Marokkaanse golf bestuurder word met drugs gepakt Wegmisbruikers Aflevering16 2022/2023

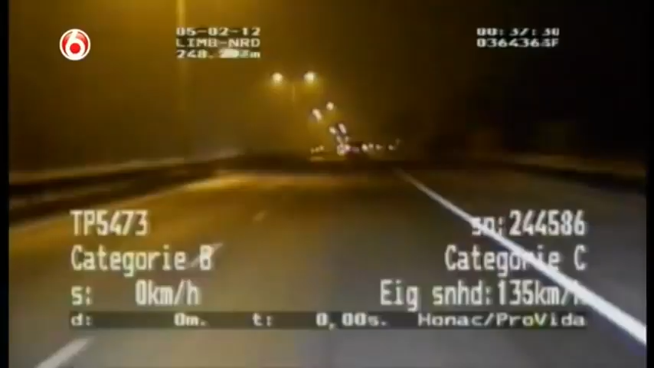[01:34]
Er loopt nog wat uit. Ja. We zitten op 138. De bestuurder slaat af naar de Kanaalweg West richting Beegde en daar geldt een maximumsnelheid van 60 km per uur.
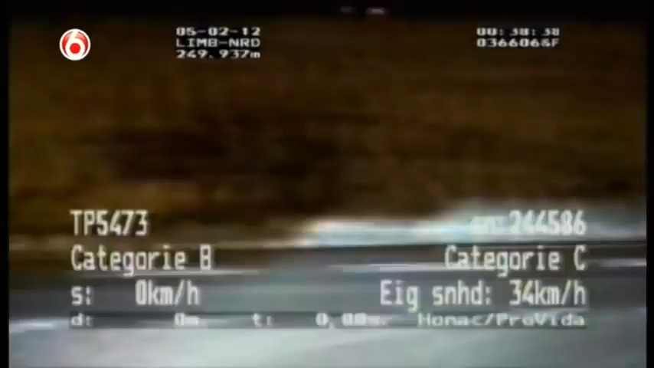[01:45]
Ja, zo'n 60. Kom je uitlopen.
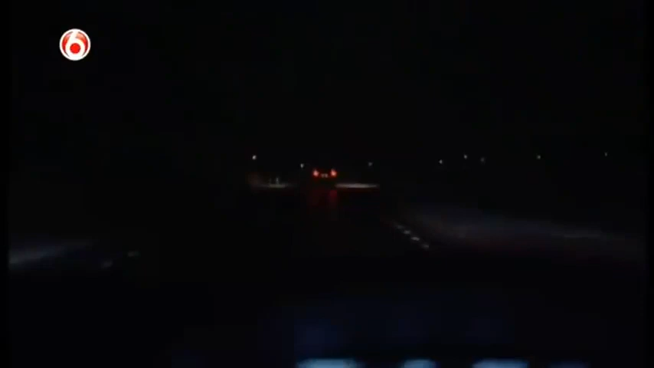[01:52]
Don heeft in de tussentijd een trajectmeting gestart en die komt uit op een gemiddelde snelheid van 98 km per uur.
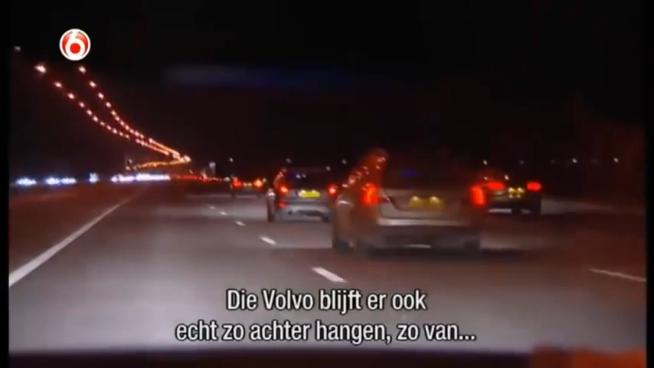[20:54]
Donder is op. En dan rijdt er net een auto natuurlijk. En dan wacht hij nu aan.
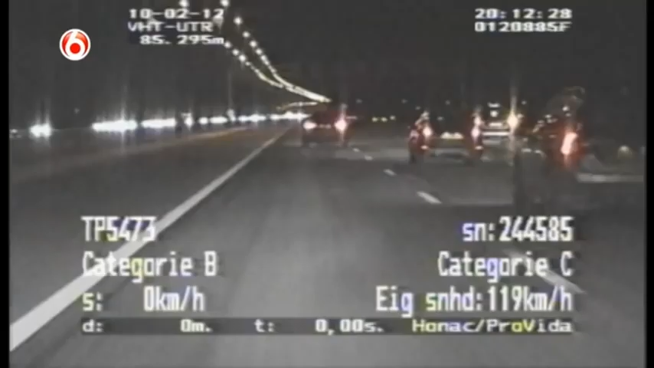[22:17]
Die auto gaat expres al heel dicht op je rijden, want die denkt van, hey, ga eens aan de kant. Maar hier kun je makkelijk naar rechts. Heel makkelijk. Sterker nog, dan moet je ook rechts rijden. Ik zag trouwens nog een ander ding.